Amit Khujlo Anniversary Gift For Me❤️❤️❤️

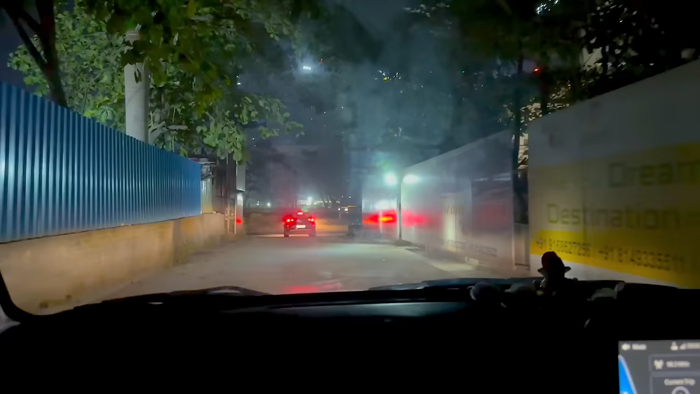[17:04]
এই দেখো পরপর তিনটে গাড়ি বেরাচ্ছে, ওখানে সত্যমের গাড়ি বেরোলো, এখানে সংকেতের, এখানে আমাদের।